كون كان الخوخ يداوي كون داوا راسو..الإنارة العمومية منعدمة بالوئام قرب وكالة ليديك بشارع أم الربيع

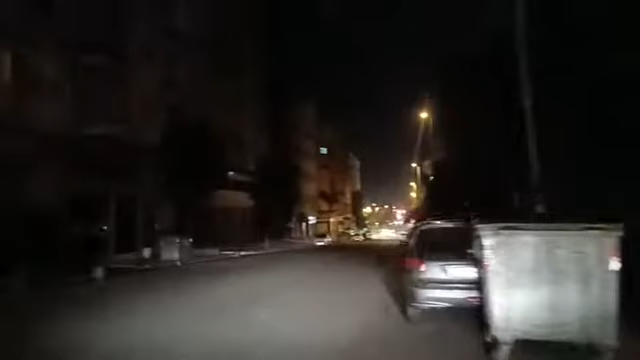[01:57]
الانارة من عدم انتم ما نزيدوا شوية حسو ما عيش هم طمويل واحد